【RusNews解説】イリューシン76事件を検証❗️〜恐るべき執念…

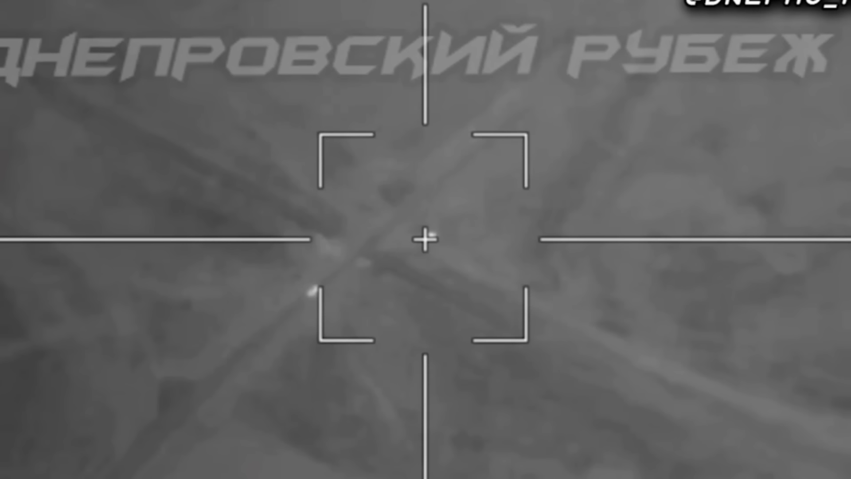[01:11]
ランセットがウクライナ軍の2s1
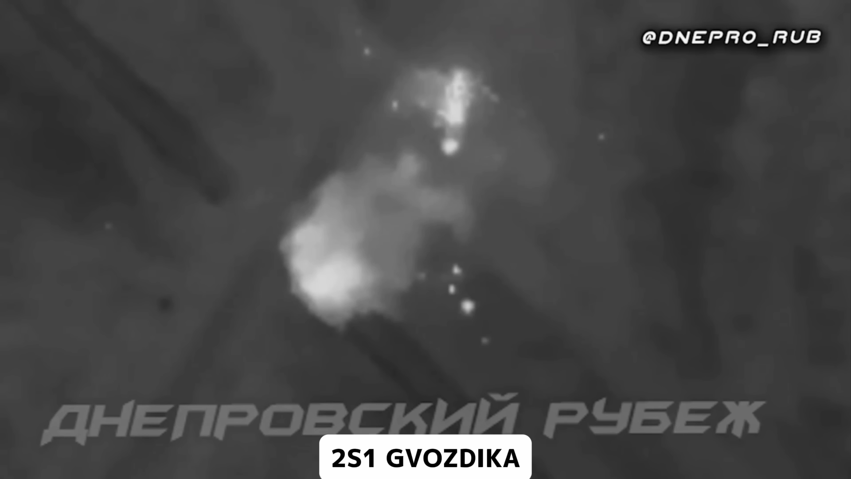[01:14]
グバズディーカを爆撃している映像がありますそして
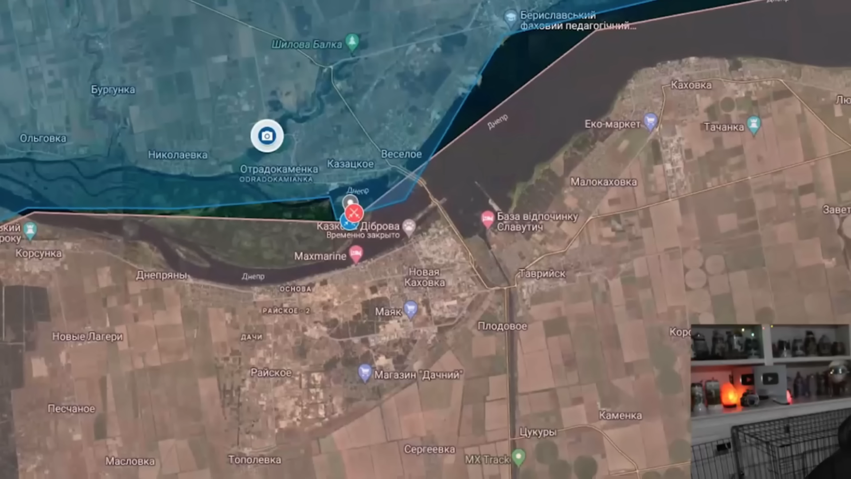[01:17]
このドニエプル川に近いアトラダカーメン下の北部では
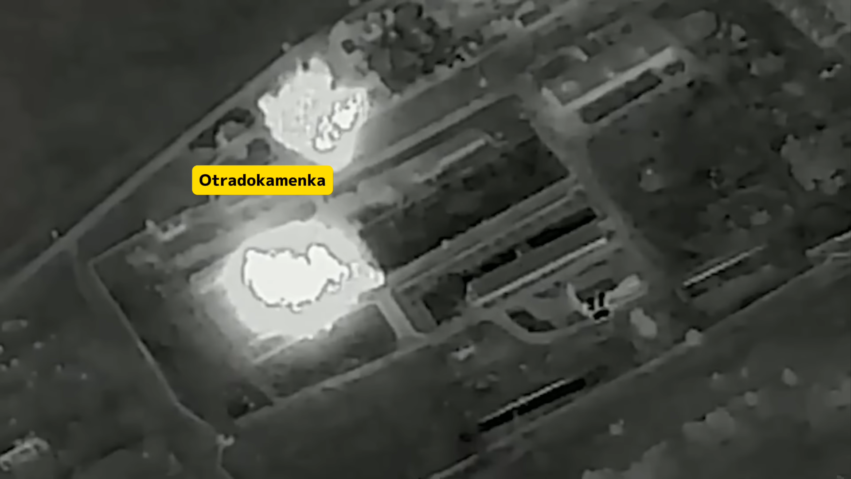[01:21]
破壊力の強い
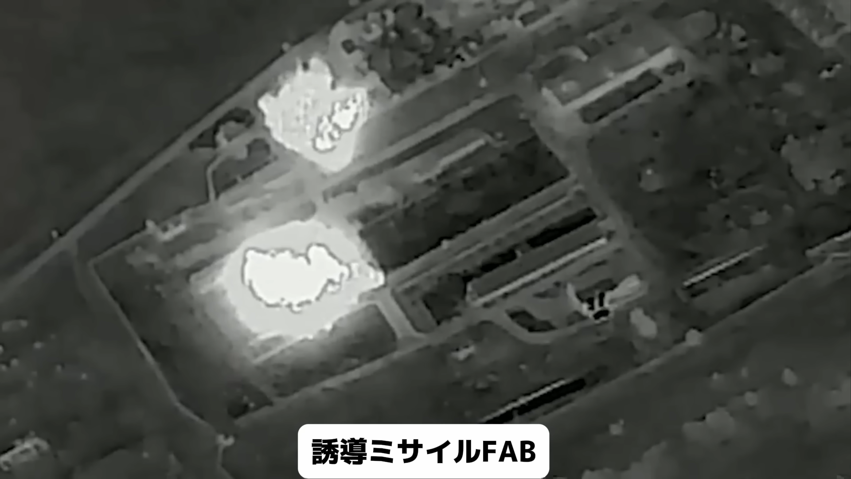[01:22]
誘導ミサイルパブによる爆撃が行われたとのことです次
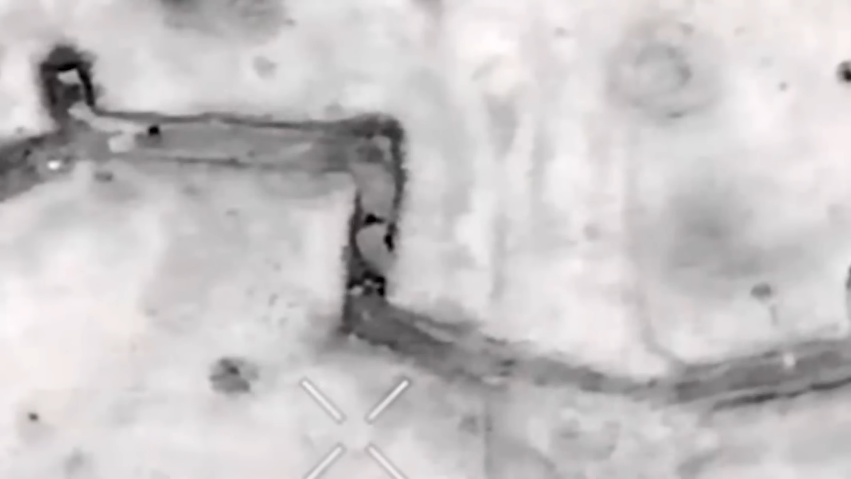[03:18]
ったウクライナ兵たちが 何やら残豪に集まって断勝している時にド
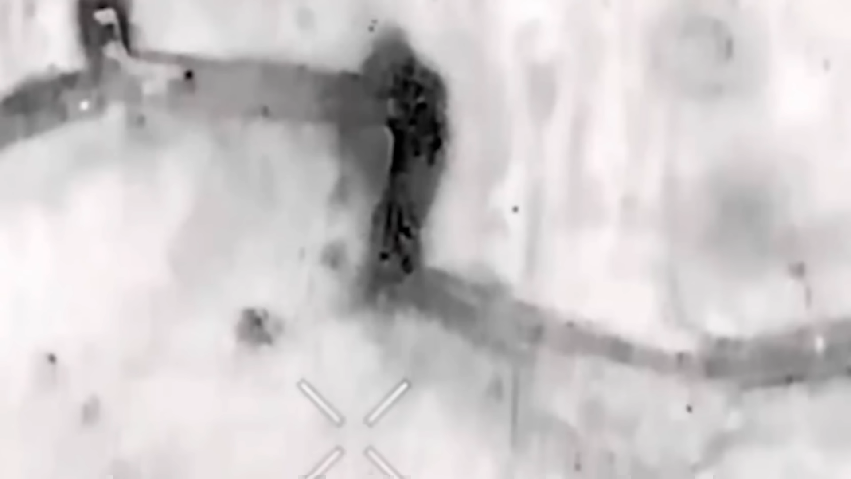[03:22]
ローンによる爆撃が行われ全員が死傷した模様です